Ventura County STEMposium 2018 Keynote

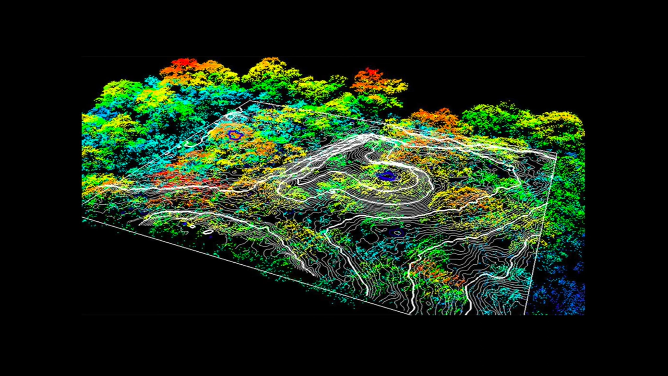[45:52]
The drone, the LIDAR, everything. It's coming down by a couple thousand each year. Within a couple of years, you guys are going to have, in this technology, this is plus or minus a centimeter in the X, Y, and Z. You can look to see if you have erosion on your hillside in your backyard. You can look to see if part of your parking lot is starting to crack. I mean, crazy stuff. So this stuff is all coming online.